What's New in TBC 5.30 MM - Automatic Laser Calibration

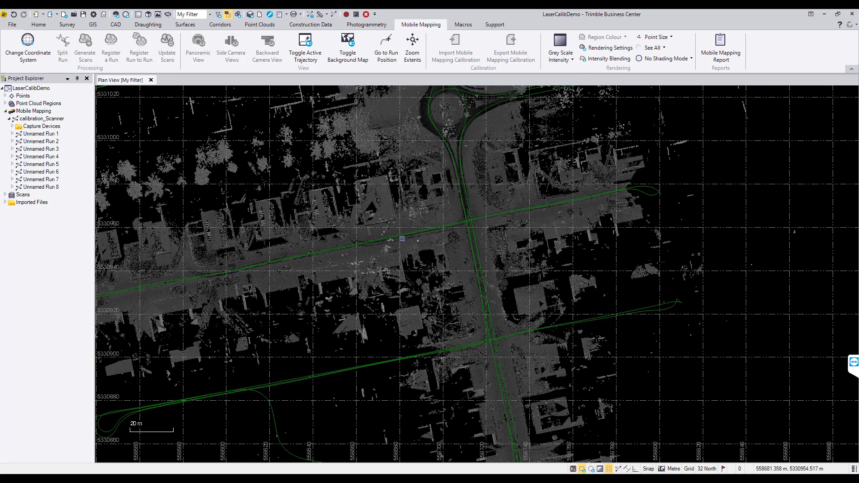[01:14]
In this example data set runs 3, 4, 7, and 8 meet these requirements.
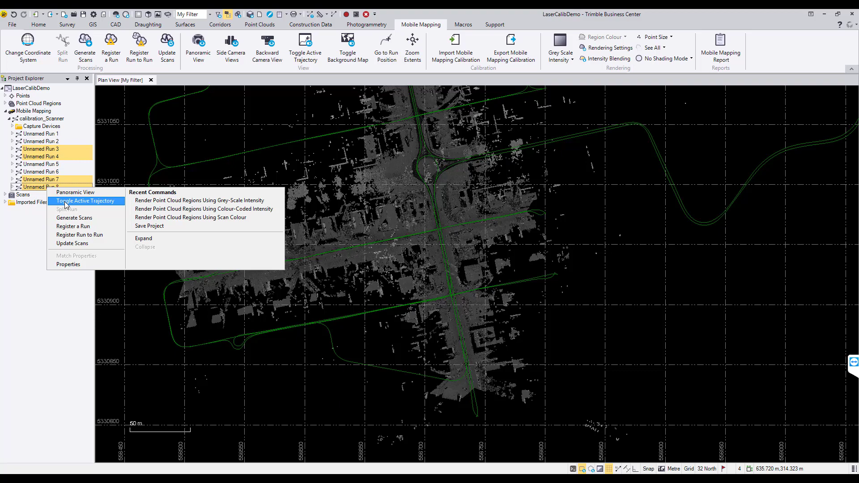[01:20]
To start the laser calibration procedure navigate to capture devices in the Project Explorer. Right mouse click on any laser and select calibrate laser scanners from the menu. Next you will need to select the four runs that will be used for the laser calibration. After the runs have been selected start the calibration computation by selecting
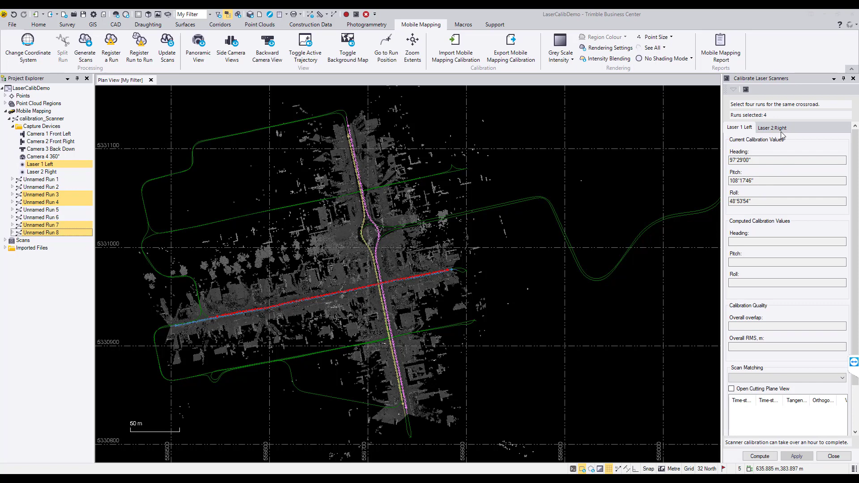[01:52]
the Compute button at the bottom of the calibration laser scanners dialog. Be aware that this computation will take a considerable amount of time as it involves complex mathematics and multiple iterations so it may be a good idea to grab a cup of coffee or lunch while waiting for the process to finish.